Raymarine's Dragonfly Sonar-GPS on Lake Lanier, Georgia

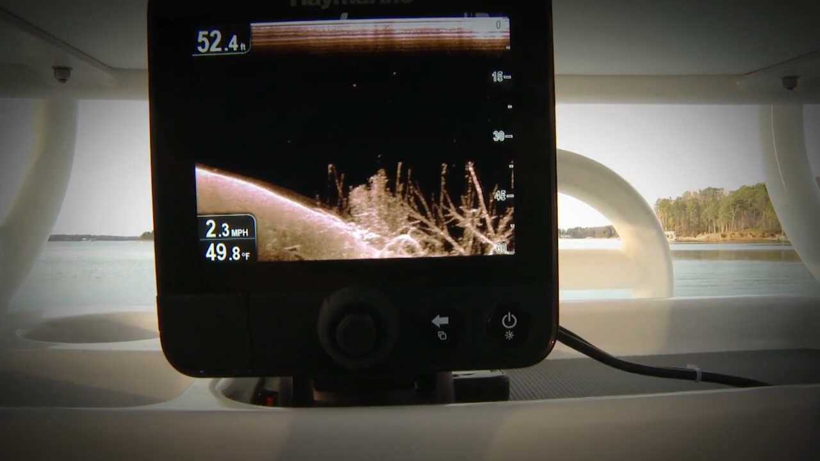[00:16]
On screen: depth 52.4 ft, water 49.8°F, speed 2.3 mph
We're going to talk about a real game-changer today in the world of sonar and how it's going to affect you as an angler. It's the new Raymarine Dragonfly.
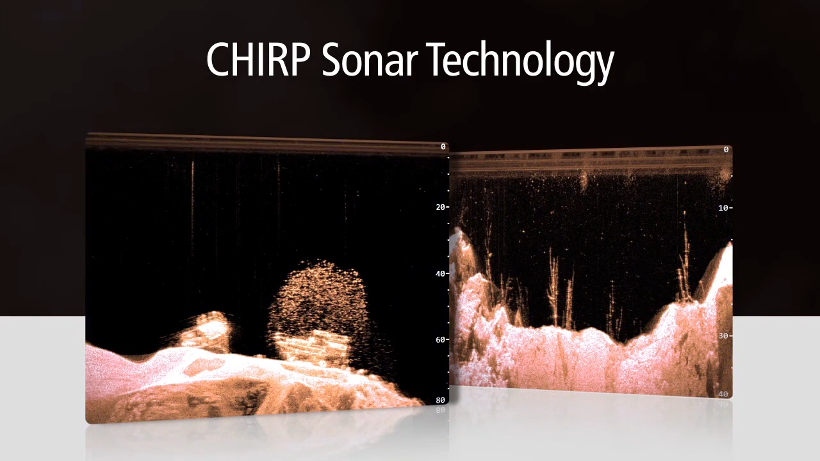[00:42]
Chirp is sonar technology that truly changes the way we use electronics to find fish. Conventional fish finders send a single tone into the water and use the returning echo to find fish.
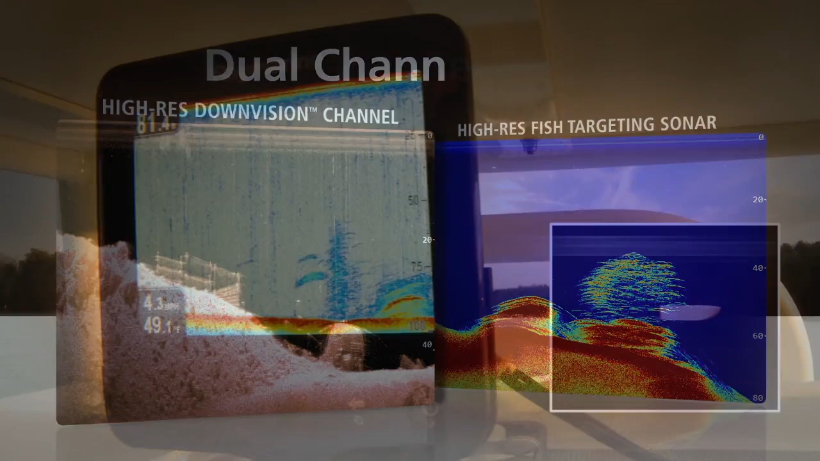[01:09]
Chirp fish targeting scans directly below the boat with 25 degree cone angle.
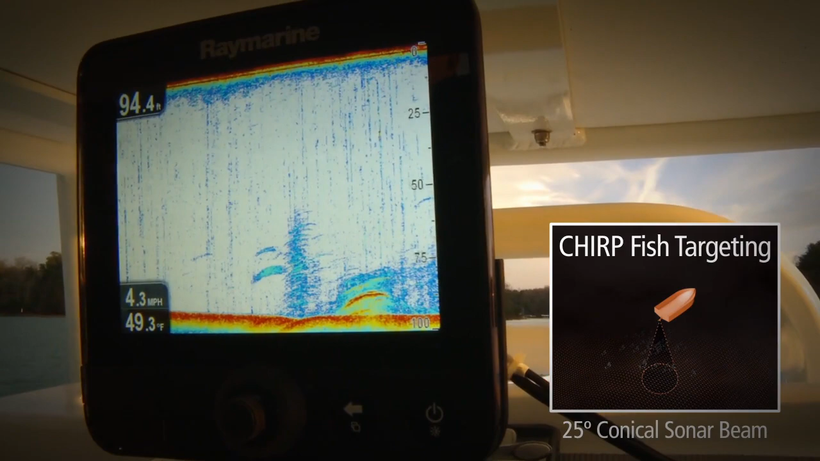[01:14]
On screen: depth 94.4 ft, water 49.3°F, speed 4.3 mph
The Chirp fish targeting easily detects individual fish as well as bait.
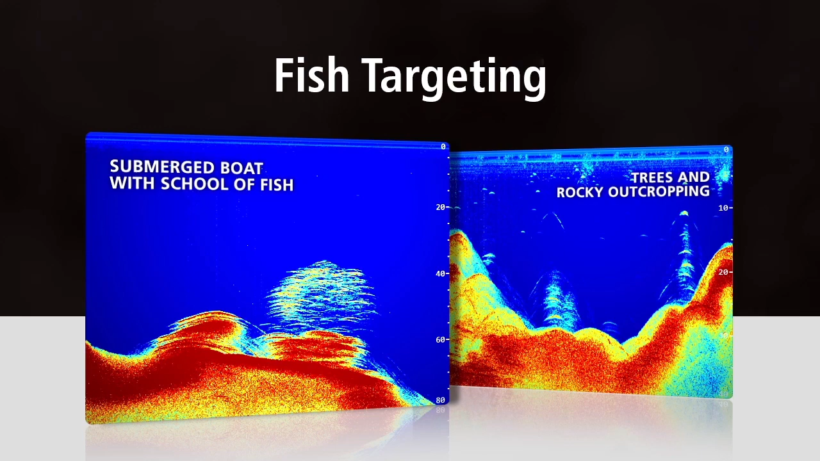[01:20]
Dragonfly's second channel is the amazing Chirp downvision which returns a high-definition view of bottom structure in fish.
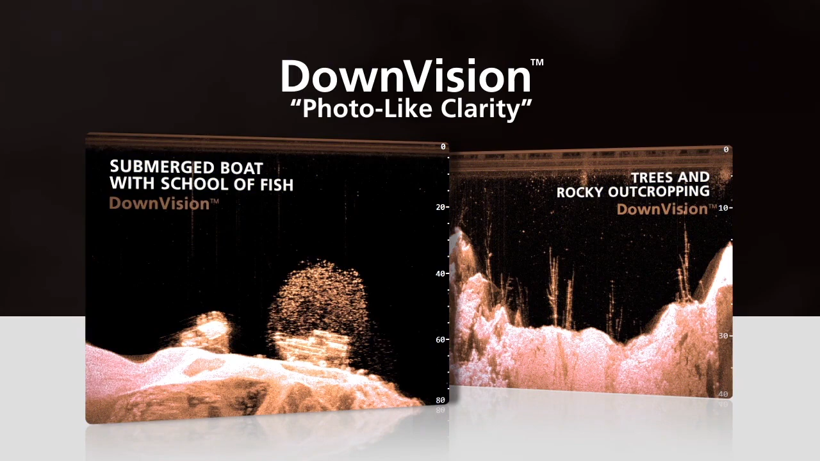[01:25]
The downvision channel features a super-wide 60
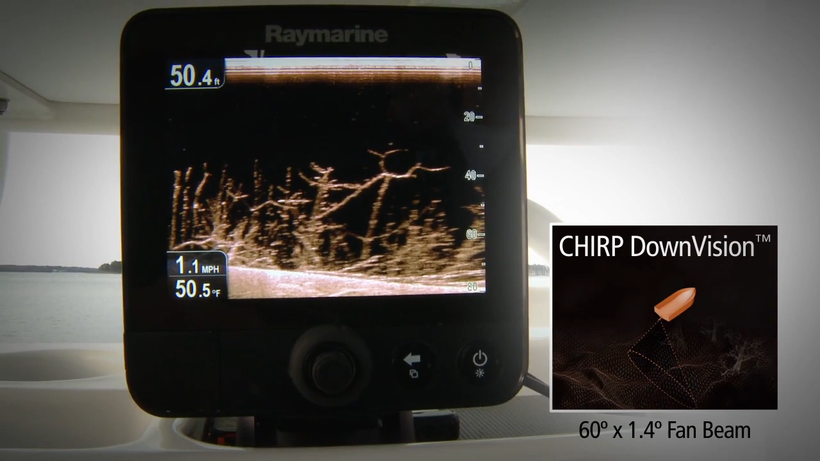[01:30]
On screen: depth 50.4 ft, speed 1.1 mph
degree fan beam with an ultra-narrow 1.4 degree forward aft plane. This beam delivers amazing, life-like imagery of bottom structure below and to the sides of the boat.
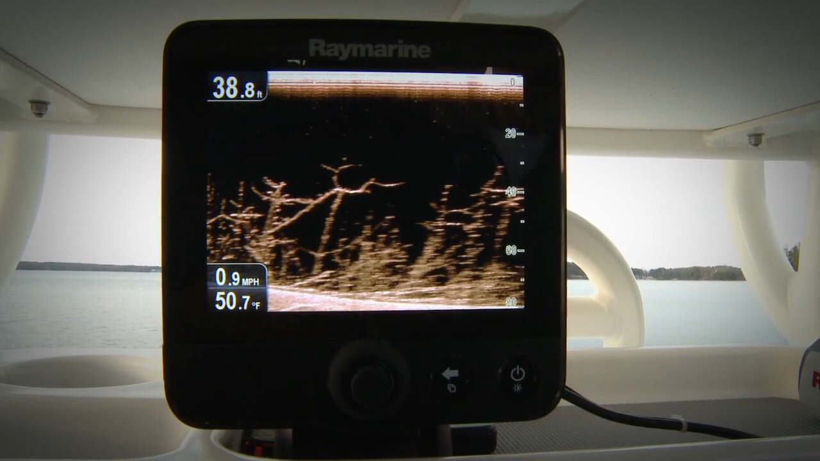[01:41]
On screen: depth 38.8 ft, water 50.7°F, speed 0.9 mph
Dragonfly is more than just sonar. It's actually a combo unit that also has a full-featured chart plotter with a built-in 50-channel high-precision GPS.
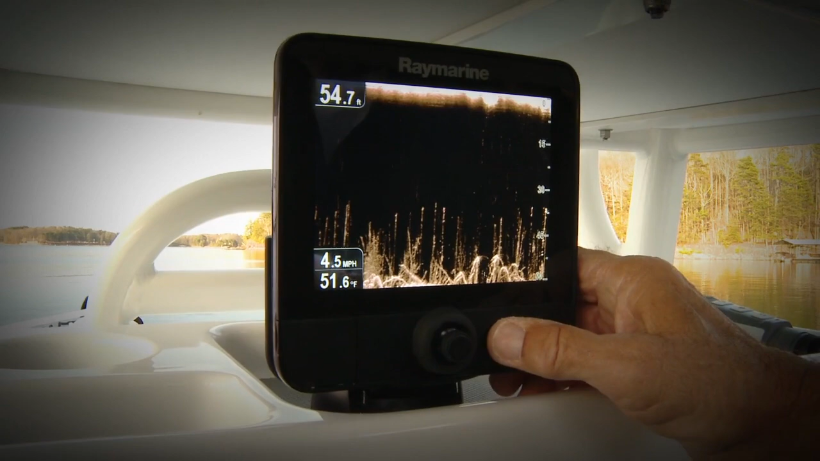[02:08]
On screen: depth 54.7 ft, water 51.6°F, speed 4.5 mph
You go right from downvision by rotating the round knob here.
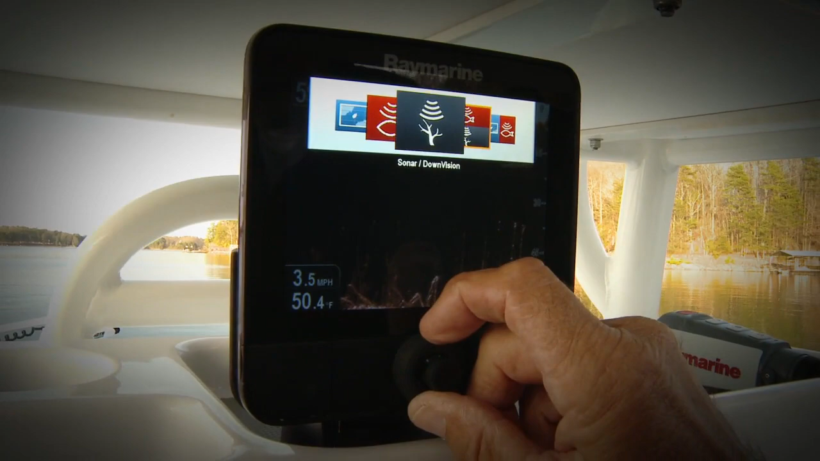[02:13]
Here's a split screen that will show you sonar and downvision all on the same split screen.
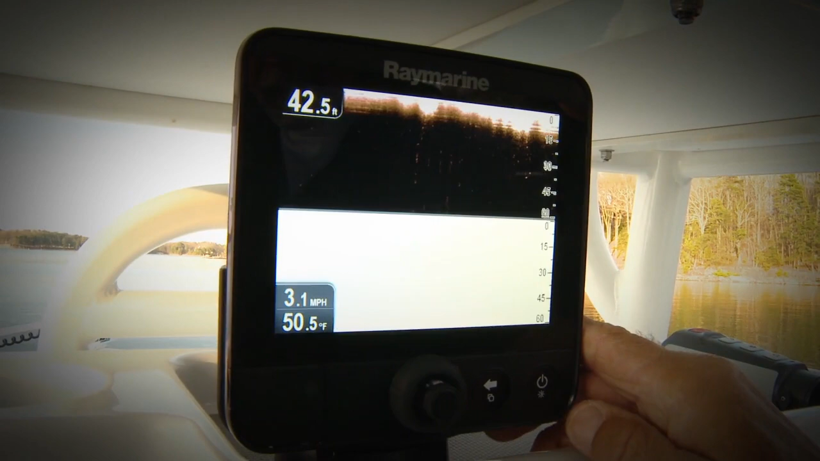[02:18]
On screen: depth 42.5 ft, water 50.5°F, speed 3.1 mph
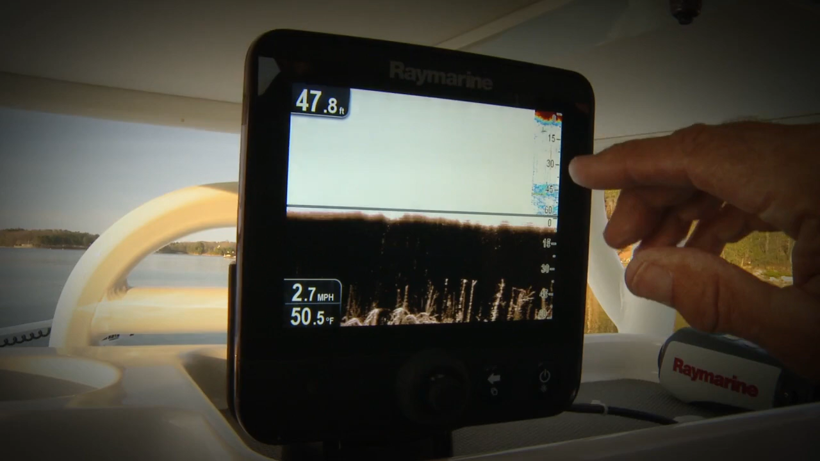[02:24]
On screen: depth 47.8 ft, water 50.5°F, speed 2.7 mph
This is traditional sonar, downvision. You want to change it to another screen.